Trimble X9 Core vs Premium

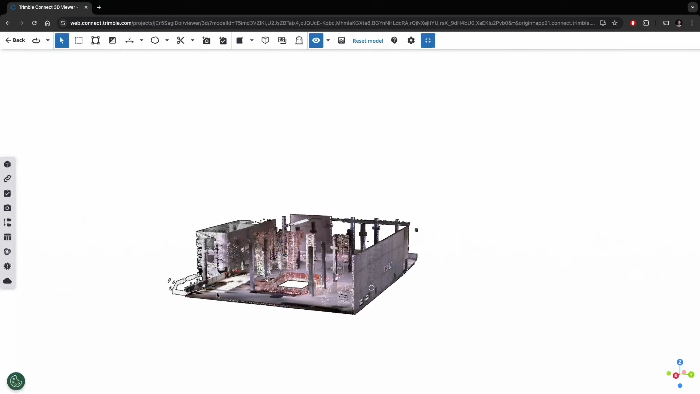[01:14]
Yeah. So we have different ranges and different sort of accuracies as you go further away from the instrument.
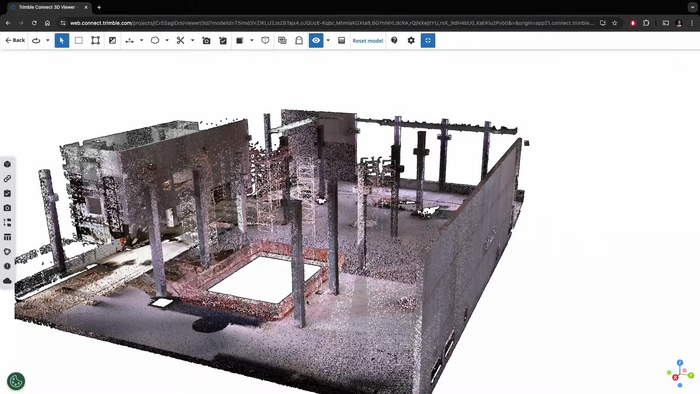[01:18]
So as that laser spreads, we're going to see different types of accuracy.